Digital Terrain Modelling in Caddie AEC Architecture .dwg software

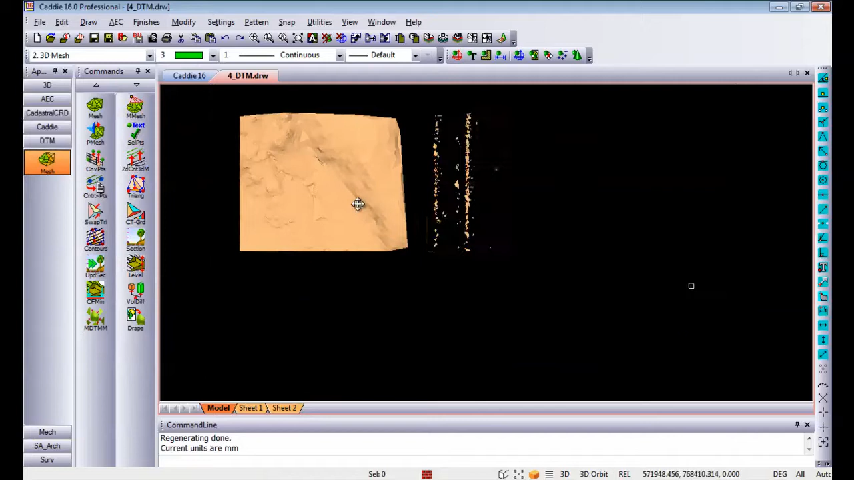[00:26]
you will find all your DTM or Digital Terrain Modeling commands next to it. Let us have a look at something like a two dimensional contour drawing.
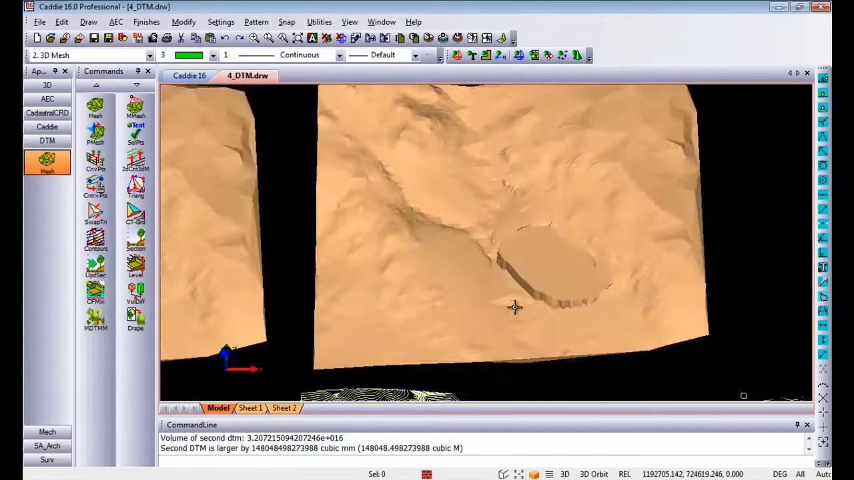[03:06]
As you can see from this I did a cut and fill between those two applications and the one simply has a bigger volume than the first one.
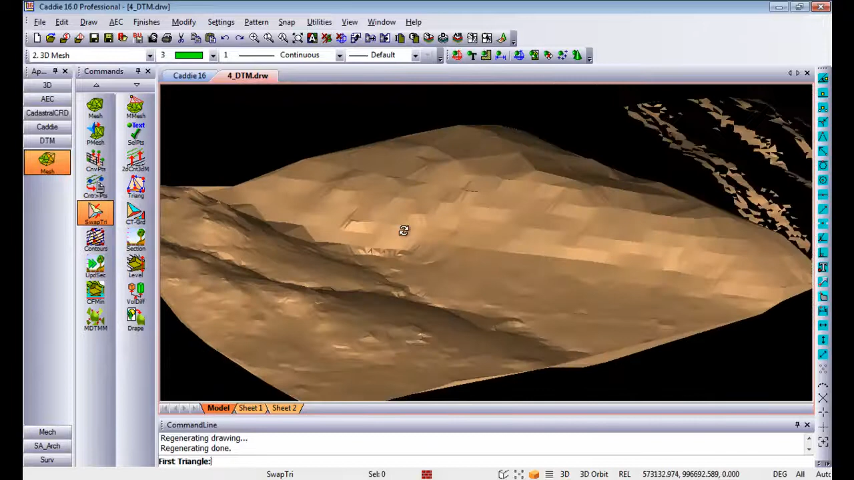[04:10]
out what the angles of the slopes are within that thin model. So once again I go to my top view zoom into this area and we have a new command in KD16 that says color triangles by gradient. So with this example I'm going to do the selection to be a rectangle let's
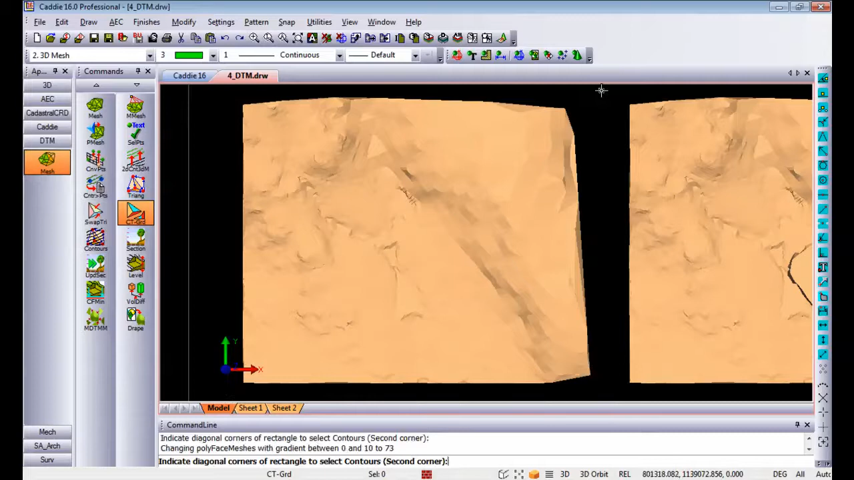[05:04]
on screen you will see it colors all the gradients of the DTM model by the colors that you've specified.
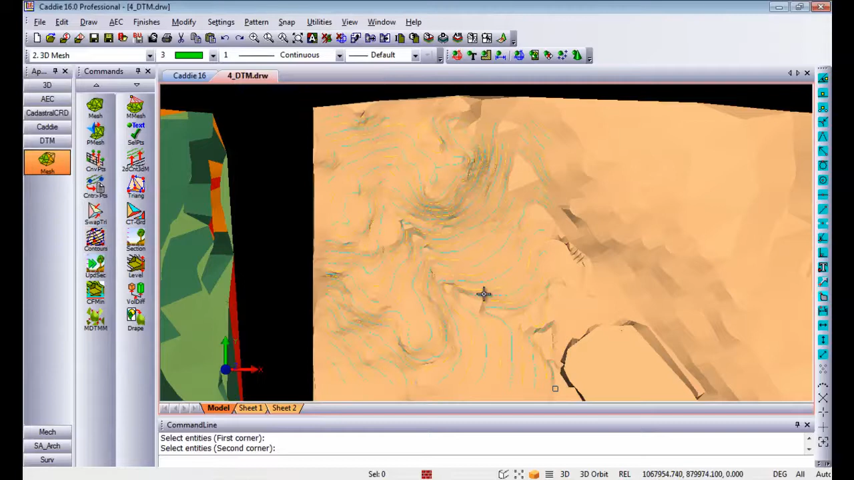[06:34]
Once you say okay you will see by switching the three-dimensional entities off you will see generated contours for you and in this case as
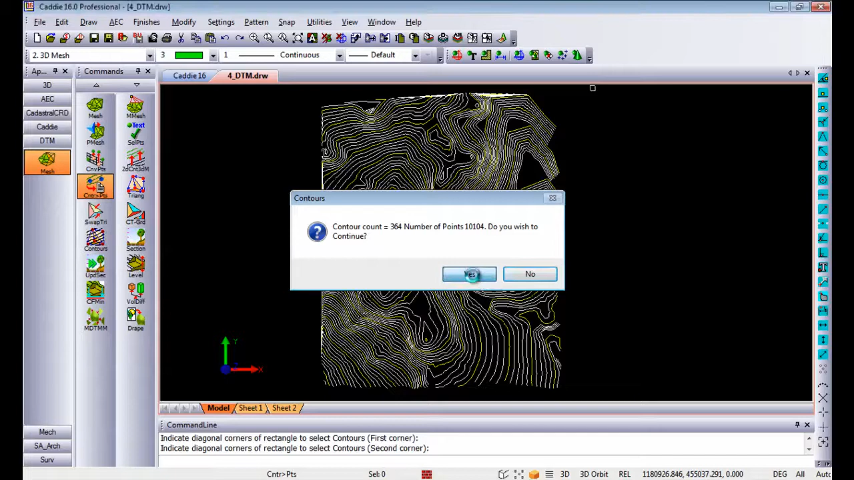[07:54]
to add do I wish to continue. Once I click on yes it places all the points in front of you. Let's just switch the lines and curves off and you will see orbiting around this model all
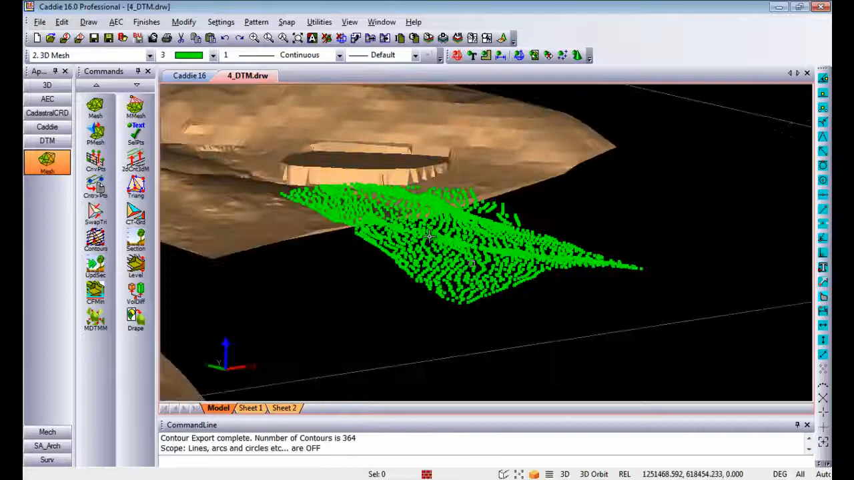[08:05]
the points are also placed in 3D. Let's go back to the top view again.
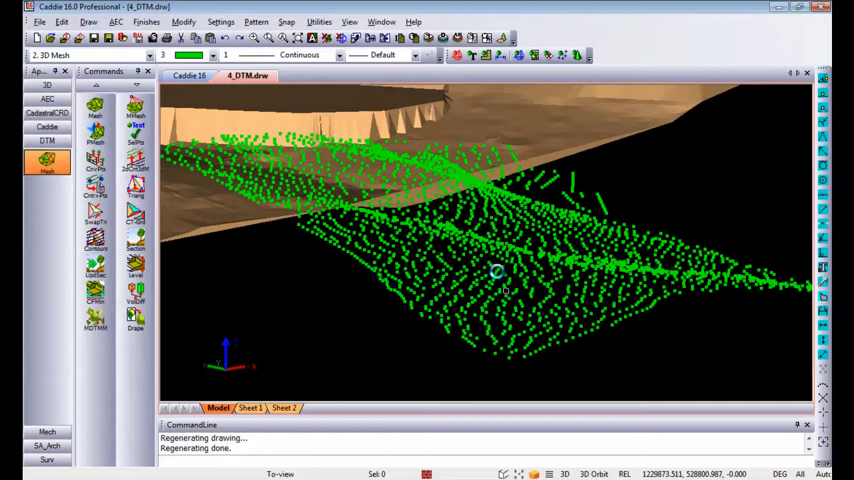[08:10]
Once you've got the points in 3D you can do a normal triangulation on those points. Let's just choose a different color so you can see the points more clearly. Once you do a triangulation and I indicate a rectangle to triangulate. KD will do all the calculations for you
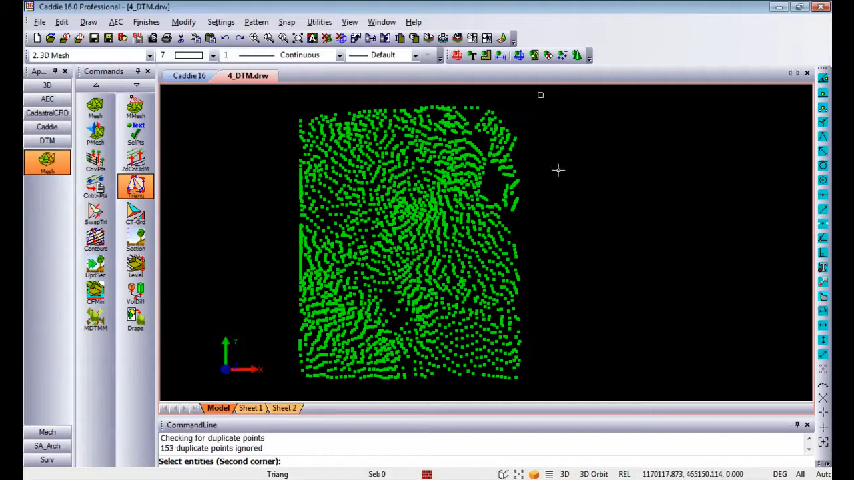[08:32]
and generate a TIN model or DTM model for you. In this case I'm going to switch the points off again and you should have a three-dimensional object in front of you.
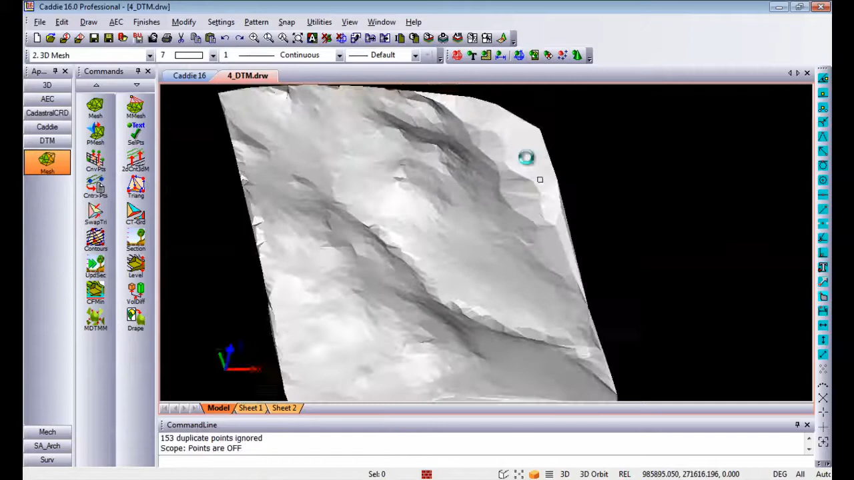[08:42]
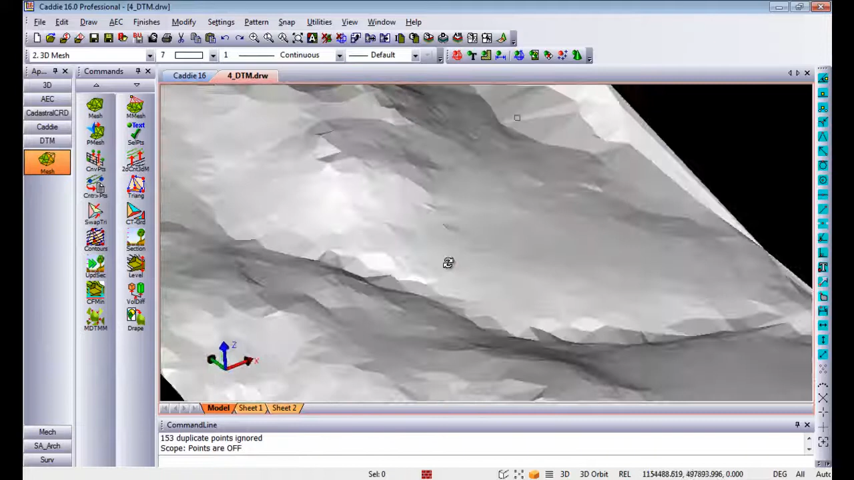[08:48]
So taking everything that we've done so far it simply means once you've got a two-dimensional
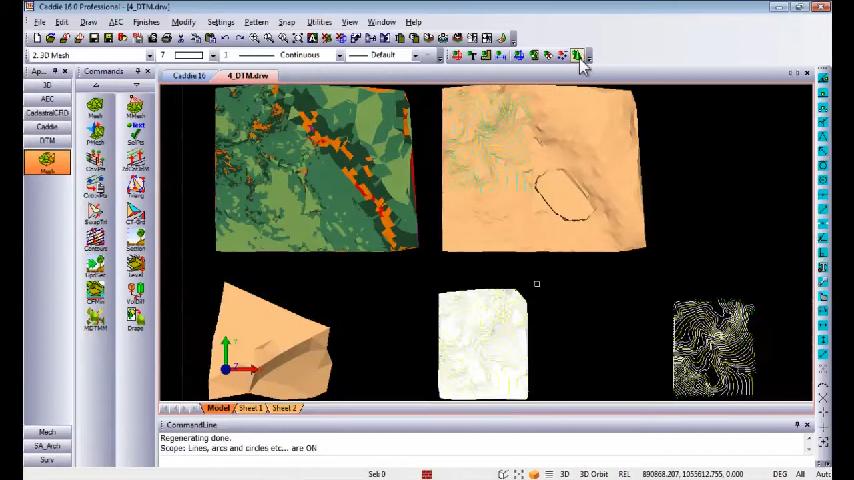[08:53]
contour drawing you can convert the 2D contours into 3D contours. From the 3D contours you can generate points and from the points you can generate a TIN model. So those are the enhancements that we've done in KD16 regarding the DTM application.